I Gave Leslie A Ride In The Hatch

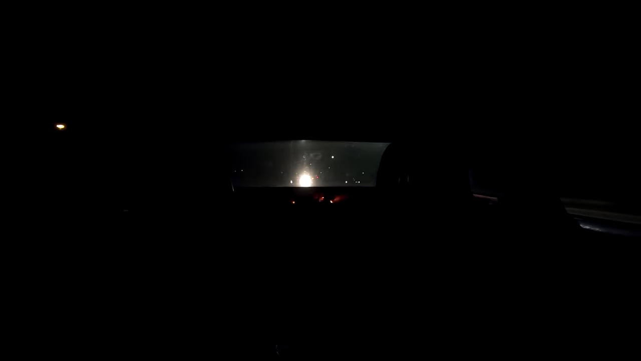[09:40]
i was scared i was like this curve please tell me this wasn't curved